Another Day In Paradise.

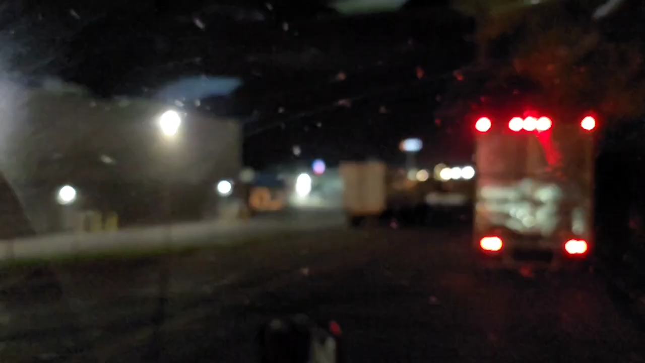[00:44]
Parked on the street here. Some of you guys, you know, you got that cliff right there that you park against and hope it doesn't collapse and drop you into the hole. We got here. We were the second truck on the street. Now it's just packed both directions.